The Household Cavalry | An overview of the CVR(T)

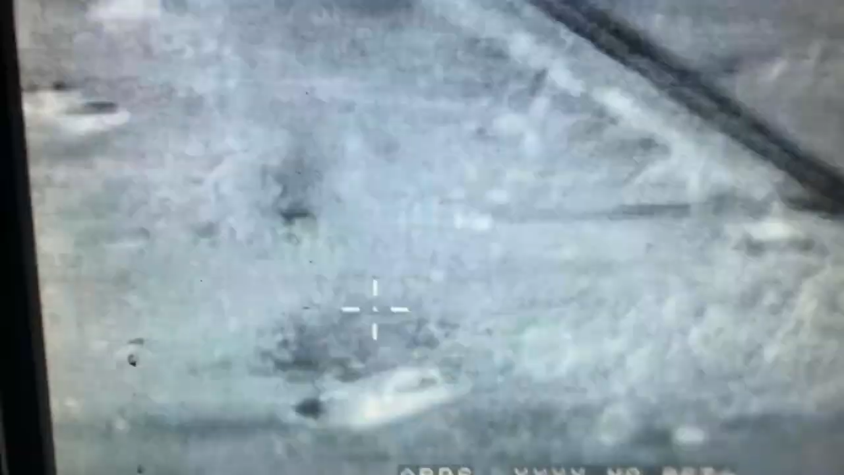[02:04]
He identifies targets through his x10 optical sight here or his thermal sight here.